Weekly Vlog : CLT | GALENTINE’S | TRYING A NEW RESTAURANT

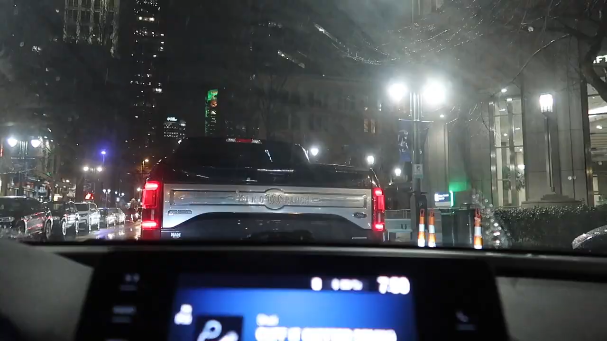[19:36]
Y'all, why does it have to be so rainy tonight?
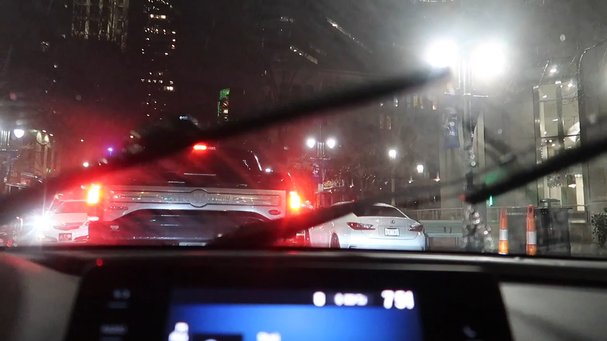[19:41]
And I passed a good parking spot that was right in front of the restaurant. I did not know that this restaurant was uptown. I thought it was on South End, but it's called Saku Yakitori and Sushi Bar. So I'm just hoping it's still there. We'll see.